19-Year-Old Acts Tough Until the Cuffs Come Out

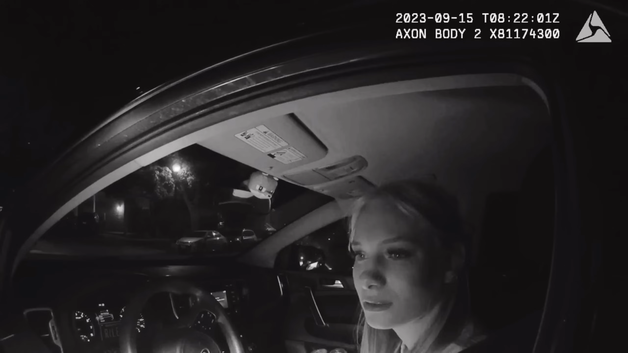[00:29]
The officer also explained to the woman the reason for pulling her over.
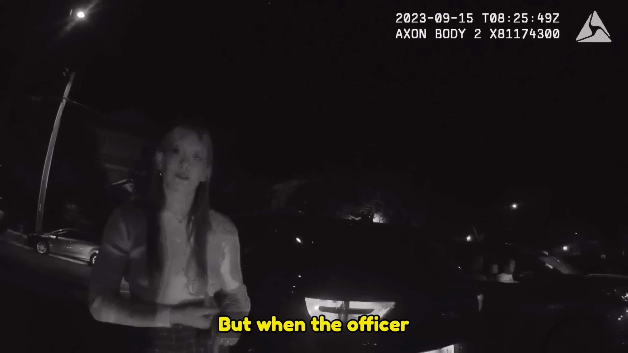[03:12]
But when the officer asked her about the amount of alcohol she had consumed that night,
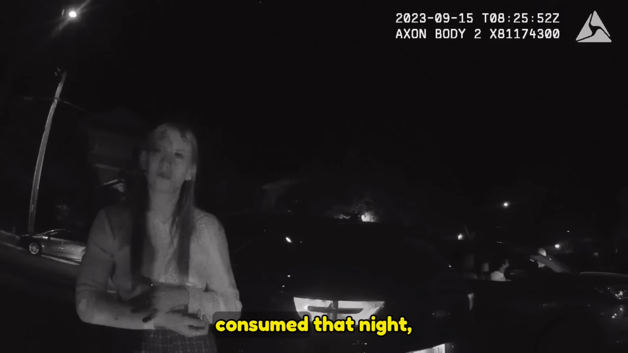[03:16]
she appeared unwilling to answer any of his questions. Okay, Mairead, can you come talk to me outside the car, please?
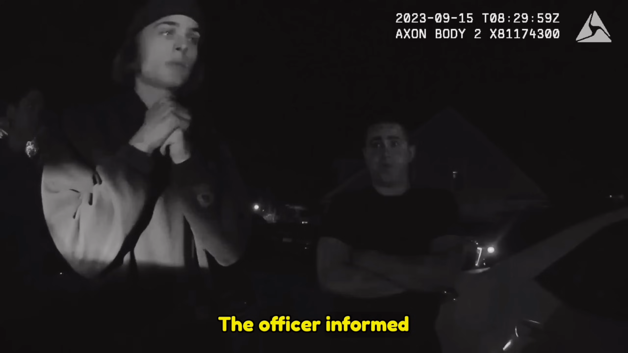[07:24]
The officer informed him that Mairead would likely be released in approximately 6 hours.